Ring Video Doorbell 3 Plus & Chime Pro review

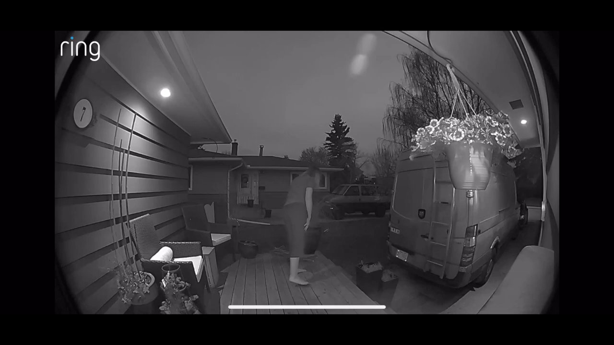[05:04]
Your Ring cameras are designed to alert you to movement on your property as well.